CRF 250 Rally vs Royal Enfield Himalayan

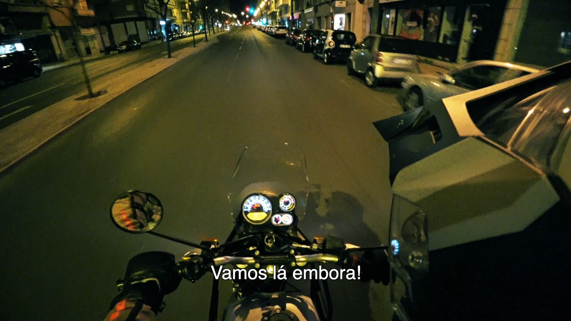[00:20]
See, if I waited for that red light, or the green light, then I would catch this one red.
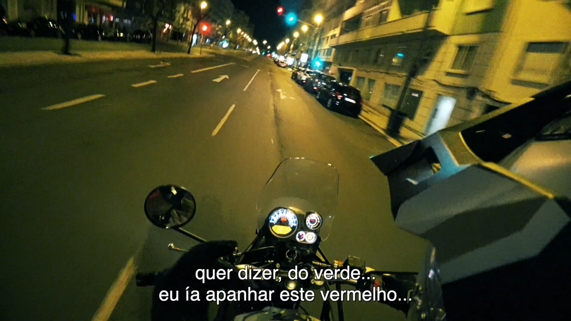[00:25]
And that would suck.
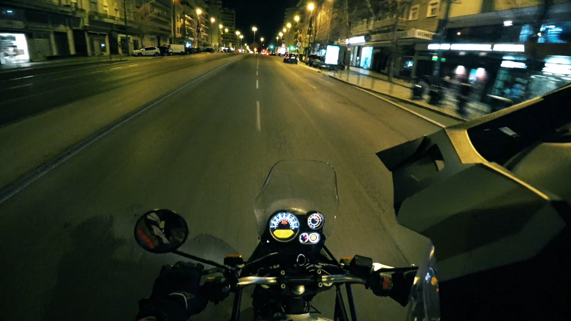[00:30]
So let's see if I can catch this one green. Yeah, oh, I only got a red one.
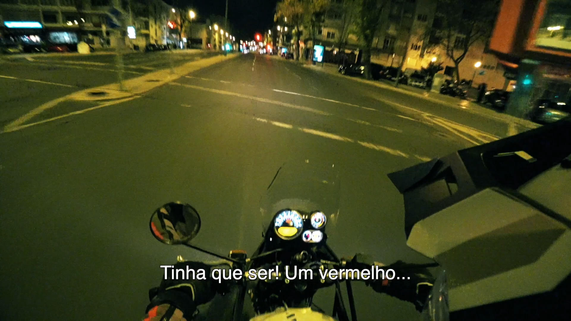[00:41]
Oh well, as I was saying, I've been really enjoying the Royal Enfield Himalayan 400cc single stroke engine.